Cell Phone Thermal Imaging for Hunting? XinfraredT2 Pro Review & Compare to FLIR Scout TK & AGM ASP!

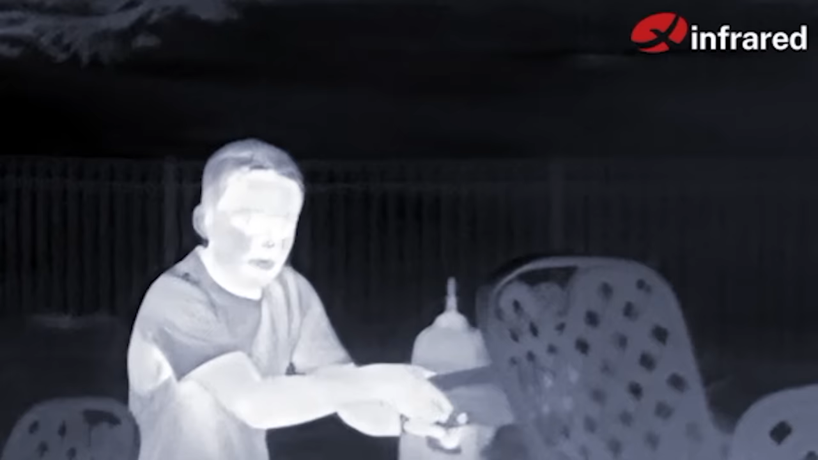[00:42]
technology looks for radiated heat from a subject so it's looking at the difference in temperatures between
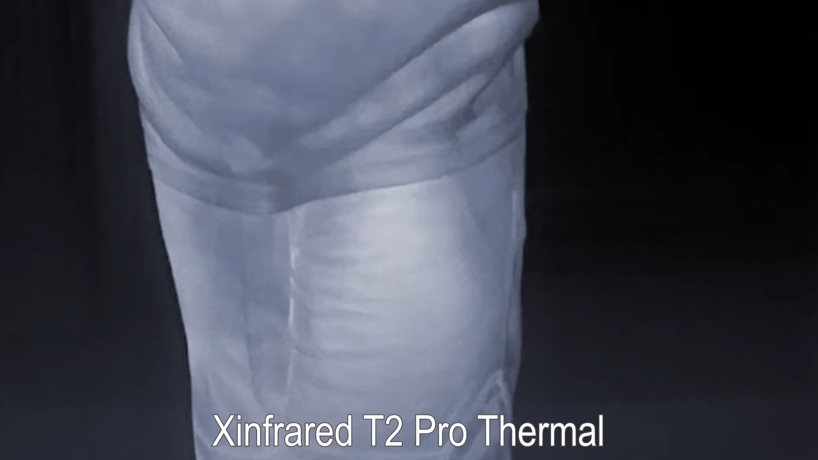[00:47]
various objects that means it can also detect where something warm was recently
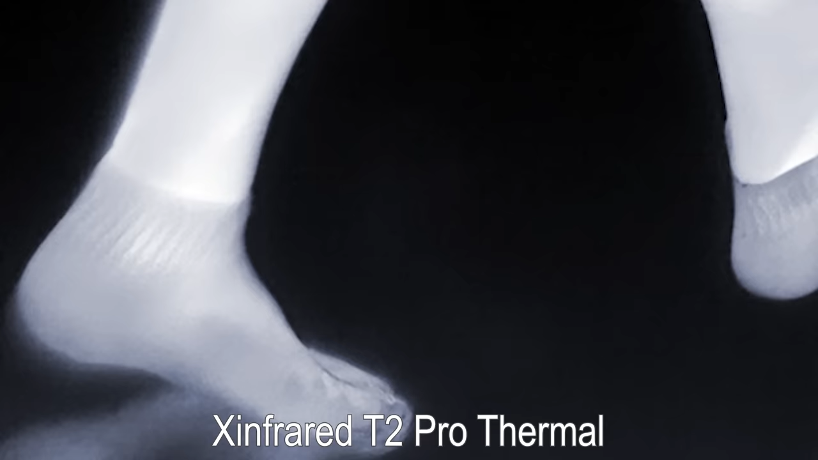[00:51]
just like my son's footprints in this clip
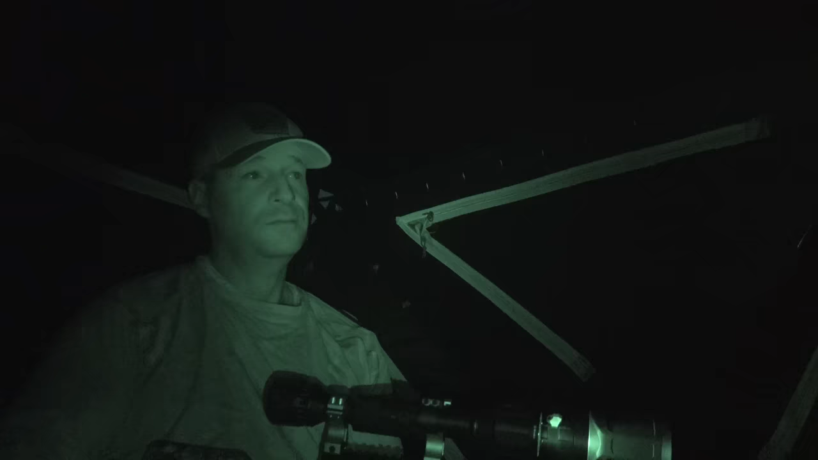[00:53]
by comparison night
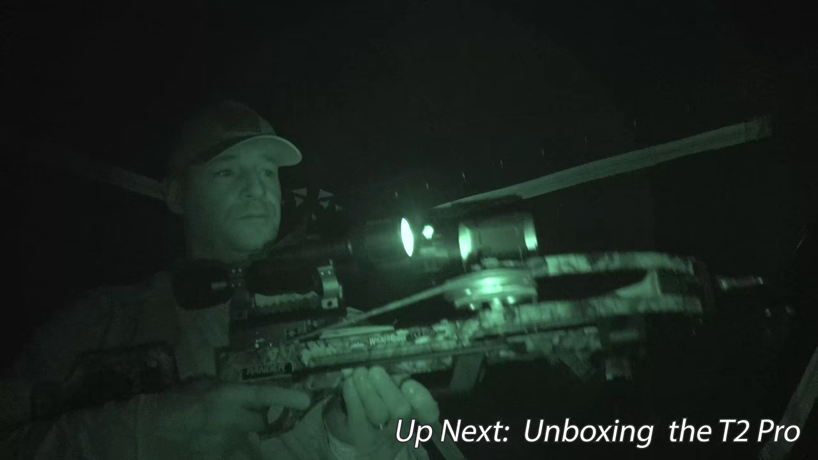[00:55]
vision depends on infrared light reflecting off of a subject each one has its own applications
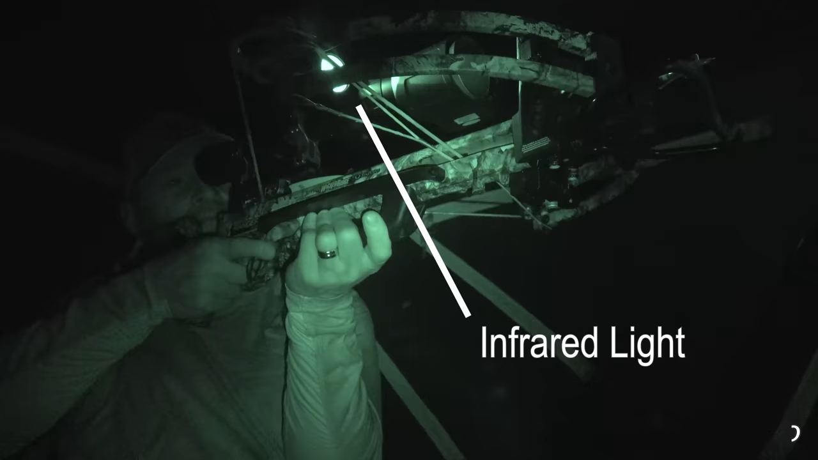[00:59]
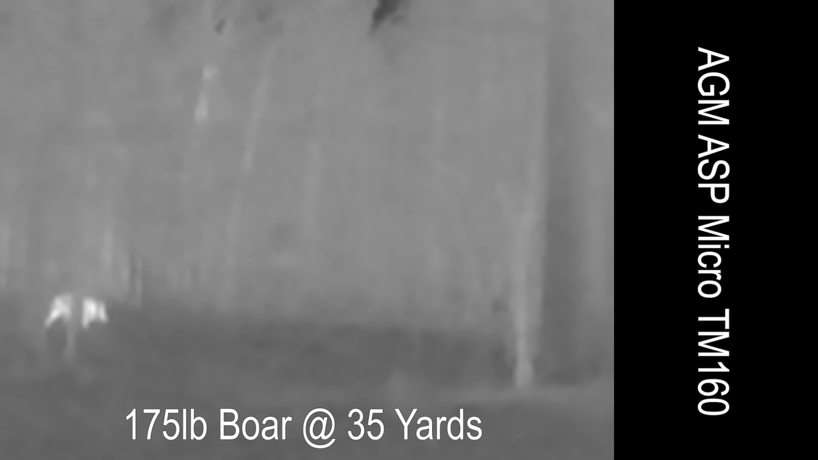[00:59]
a thermal monocular doesn't need ambient light or additional infrared flashlights in order to
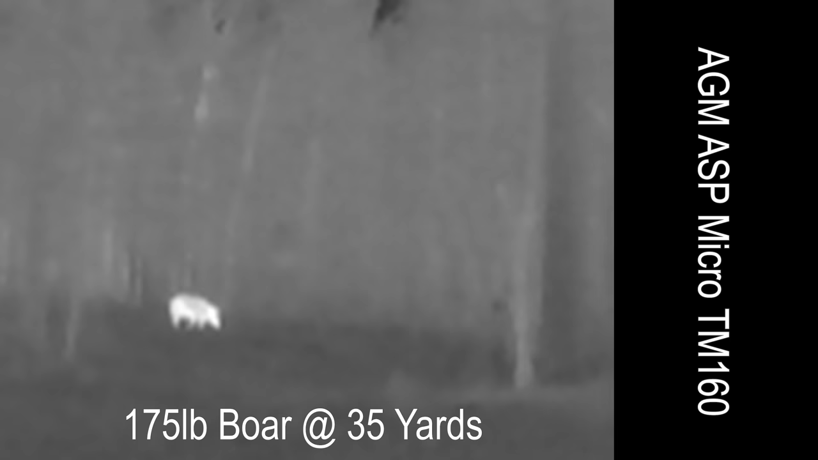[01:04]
operate and
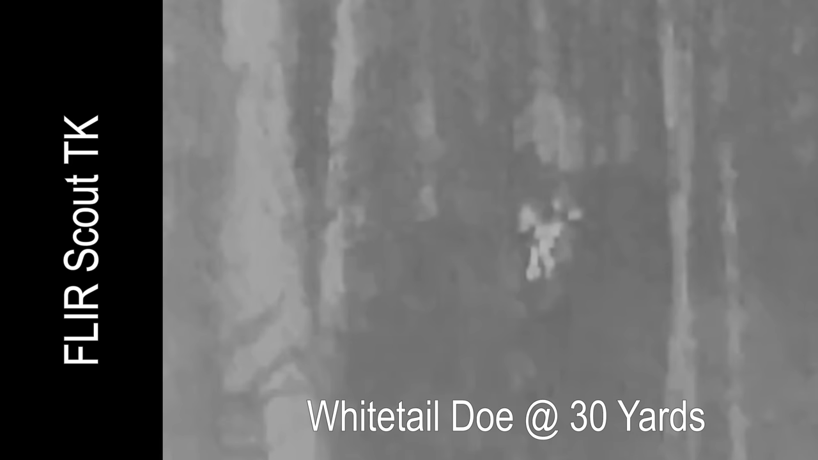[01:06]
you can see around some brush to help you follow your
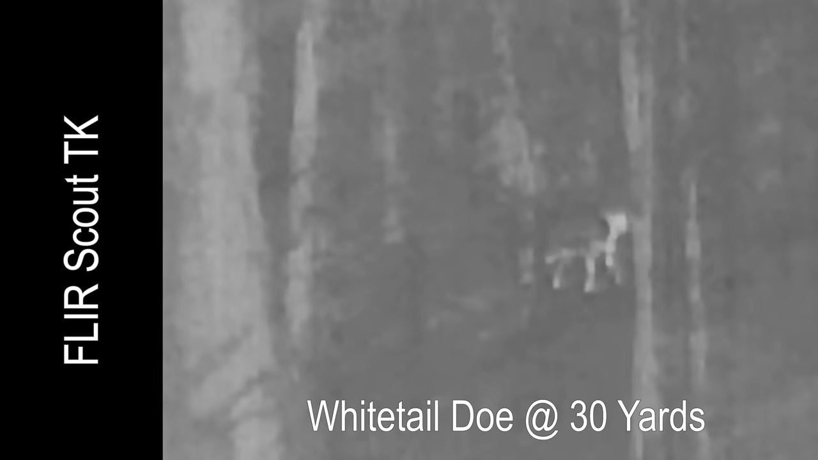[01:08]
subject
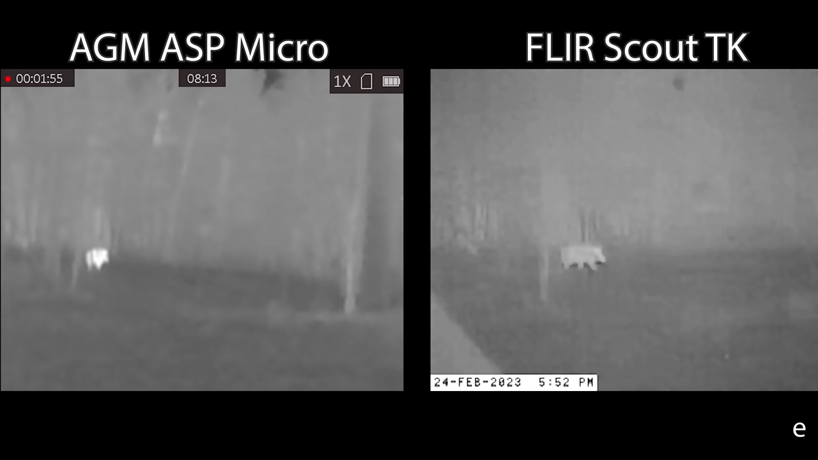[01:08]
thermal technology in particular less expensive thermal technology generally offers less detail than night
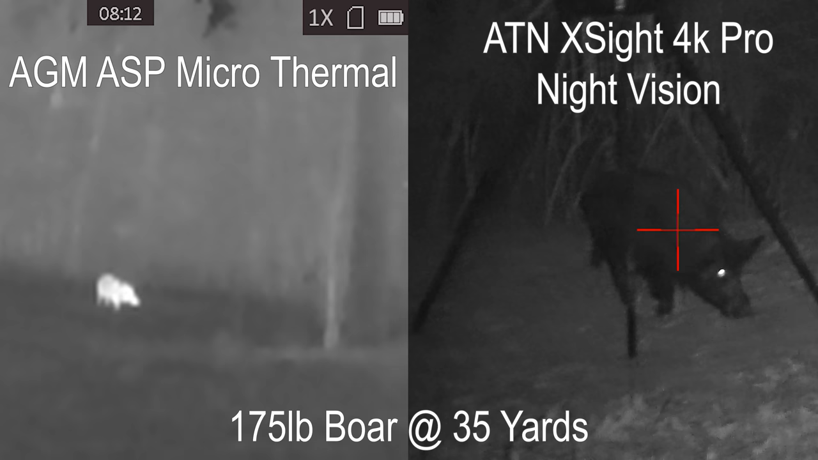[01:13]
vision again we're talking about lower price points here
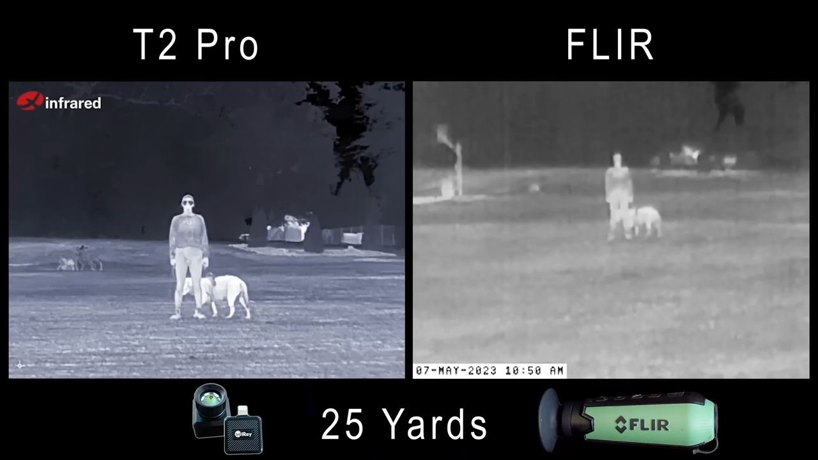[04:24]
first we'll put the infrared t2 pro up against the fleer scout tk which is a significantly higher priced
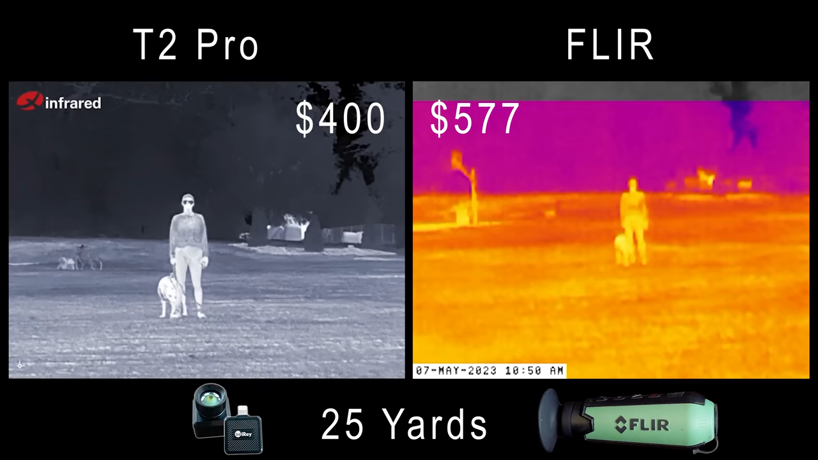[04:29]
unit i can immediately see exceptional detail on the infrared i'm actually blown away by what i'm seeing here look at the amount of detail that you can see on the subjects in the foreground and on the
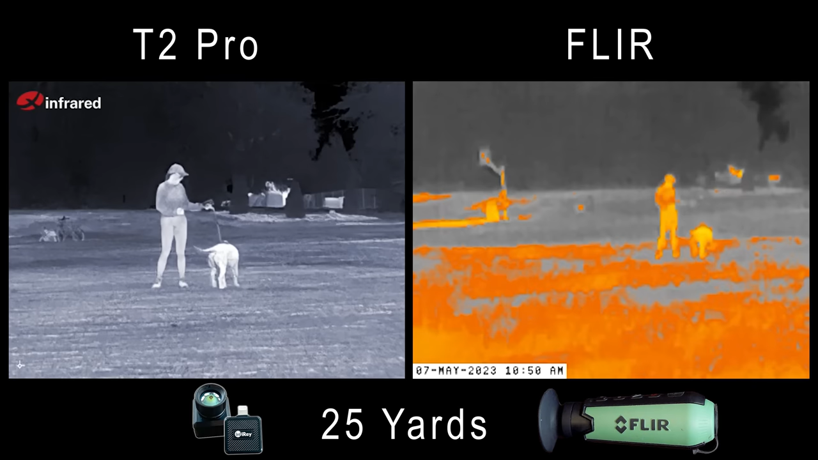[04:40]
background on the t2 pro the fleer does a pretty good job in its price point but the infrared is immediately
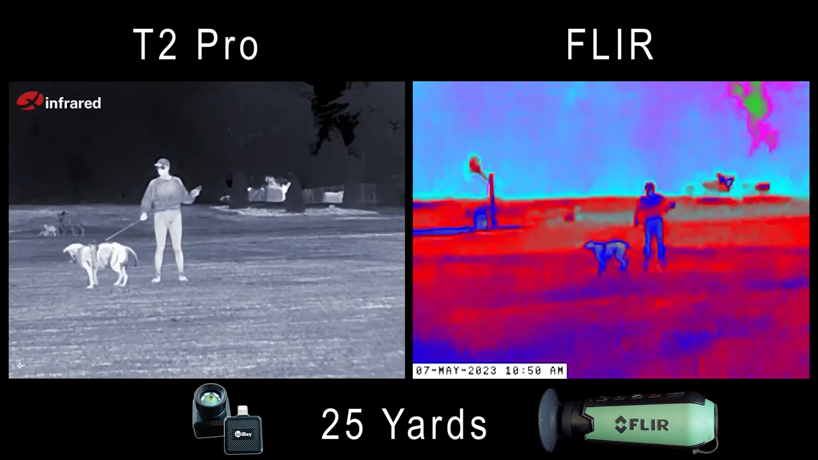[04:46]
superior i'm actually blown away as we go through these comparisons i'll cycle through the color palettes on both units at each
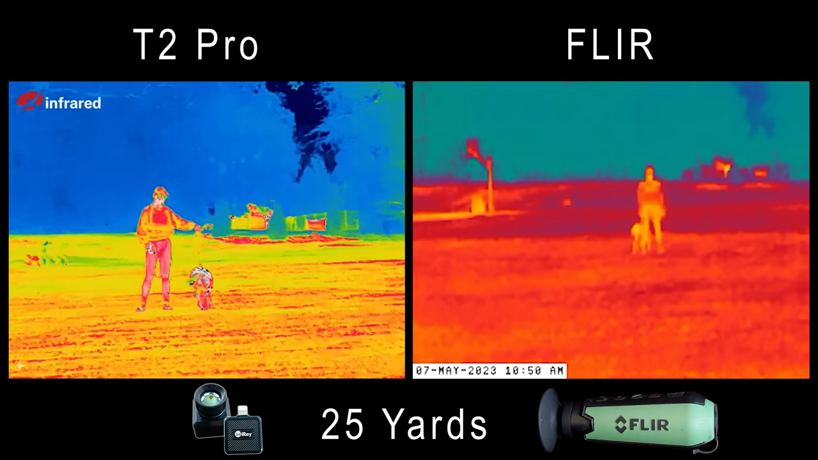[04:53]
25 yard interval i'll give you the agm comparison in just a minute we'll do one comparison at a time once you
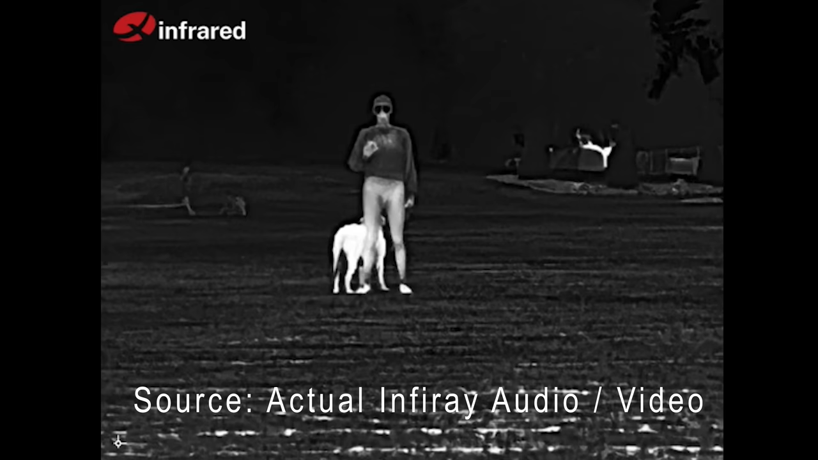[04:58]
step on back uh 25 yards here we are at 50 yards the infrared is still looking great and the flare looking okay i'm not going to zoom in on the infrared until we get to the agm
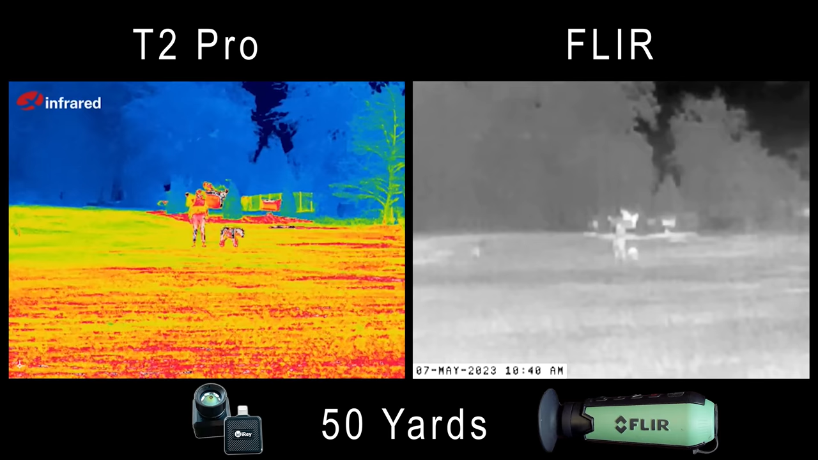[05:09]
comparison the flare doesn't have a zoom on it it wouldn't be fair
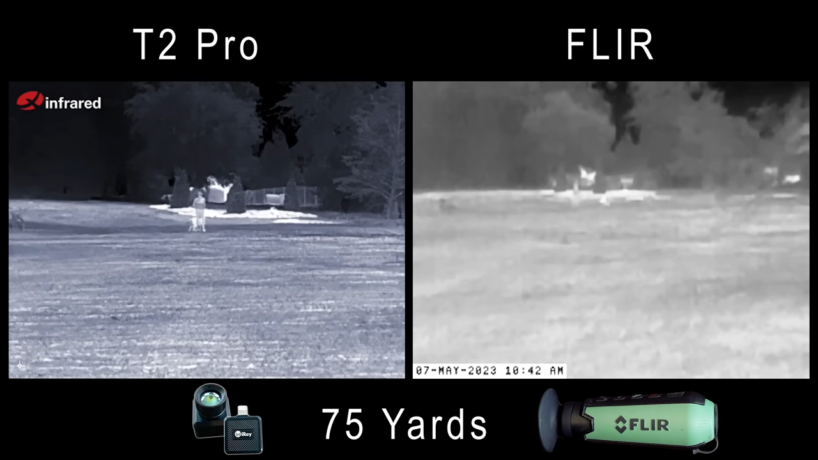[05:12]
now at 75 yards i can start to see some more differences surfacing that are worth calling out the infrared is still looking great
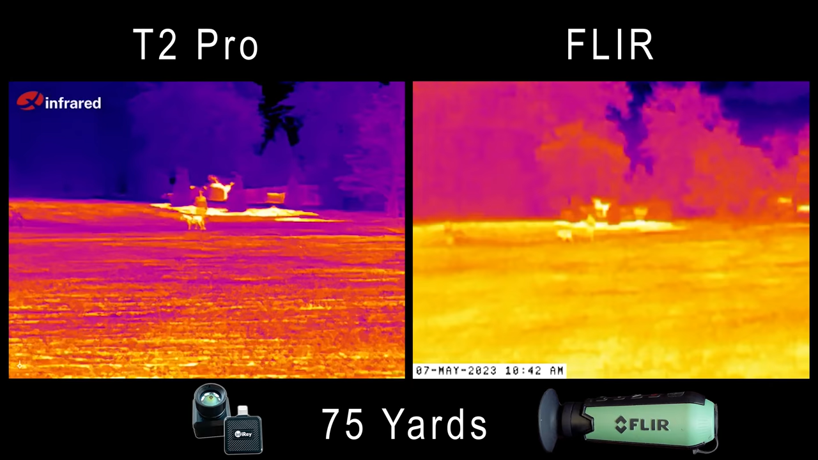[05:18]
i can see good definition and i can tell the subjects in the foreground apart from the background i can still see a fair amount of detail on the fleer but the subjects are starting to wash out against some other warm objects in the background the infrared seems to shine a little bit more here
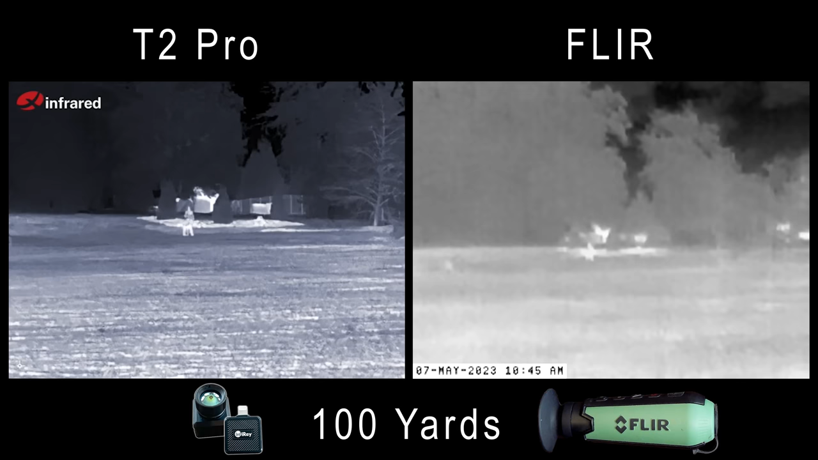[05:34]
at 100 this is even more pronounced on the infrared i can tell the subjects in the foreground from the background i can tell there's afton out there the dough pepper the small hog i can tell them apart i can see what i'm looking at that's a safety issue a lot better detail on the infrared at this distance than the fleer the fleer i can see heat signatures but i can't tell what i'm looking at i can't tell what's forward what's behind i can't tell what the subjects are it's all washed out
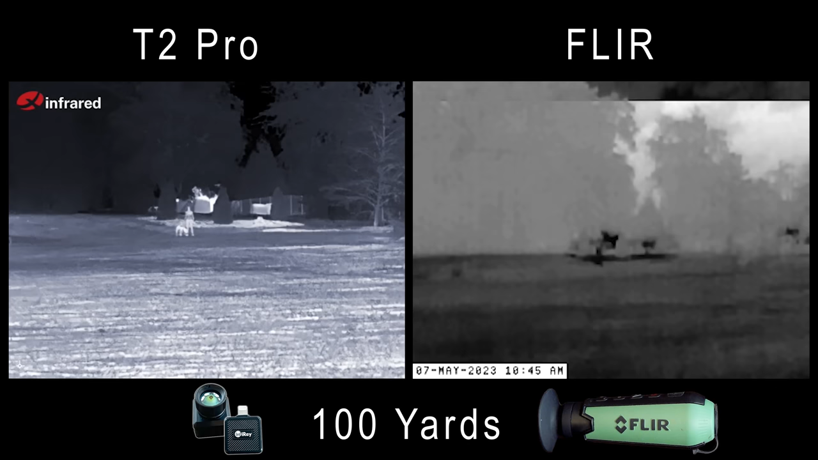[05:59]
it's a big glob of heat now if you were using these for the retrieval of down game and all you need to do is find a
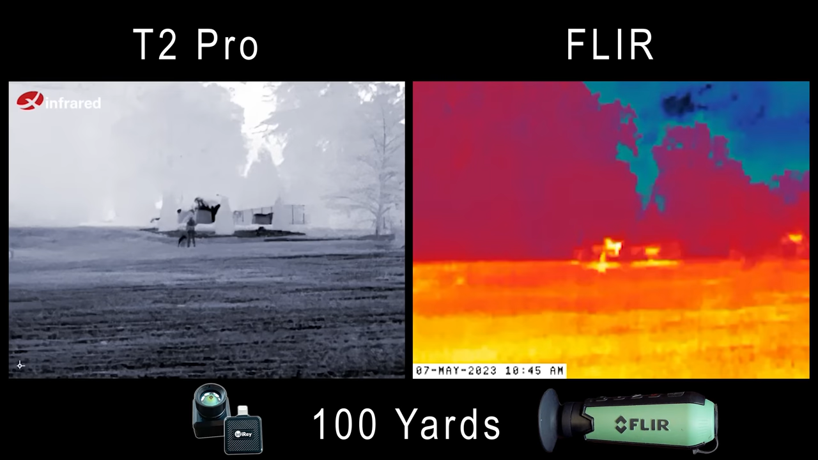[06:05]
heat signature totally fine if you were using this to try to identify a target the fleer is going to struggle at this distance more than the infrared all
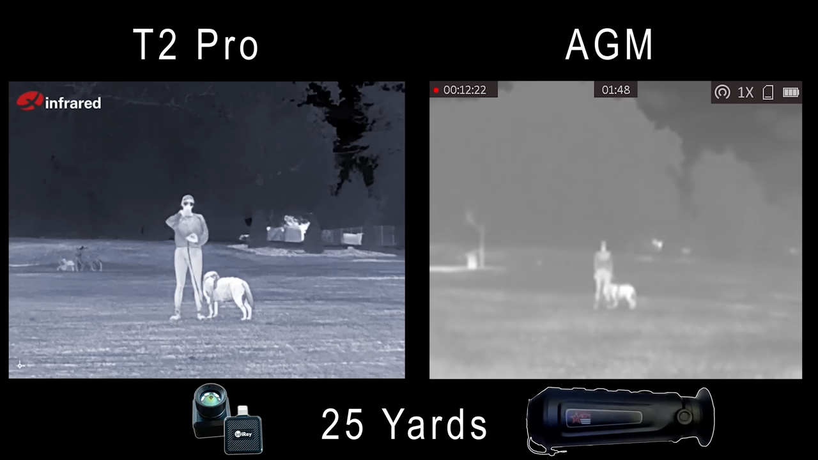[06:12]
right let's switch it up and compare to the agm which is a lot more comparable from a price perspective i'm really curious to see how these two compare right
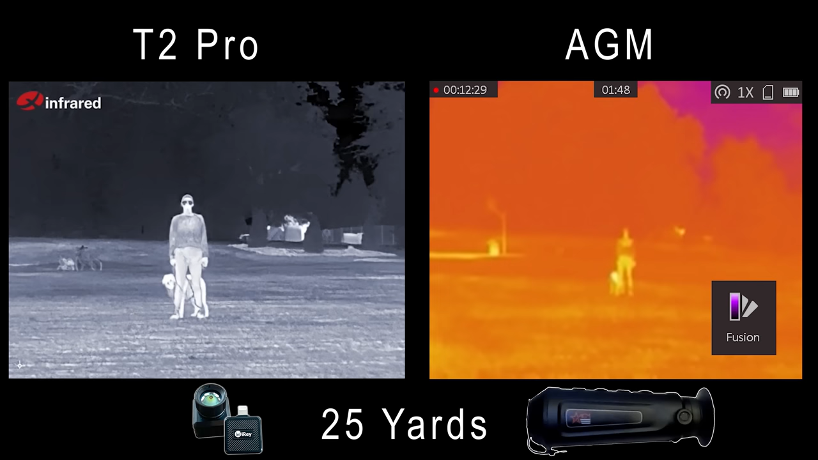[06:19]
out of the gate this doesn't even look fair i have seen this agm perform better on different days maybe it was something about the ambient conditions it was warm there wasn't a large temperature differential between your subjects and everything else around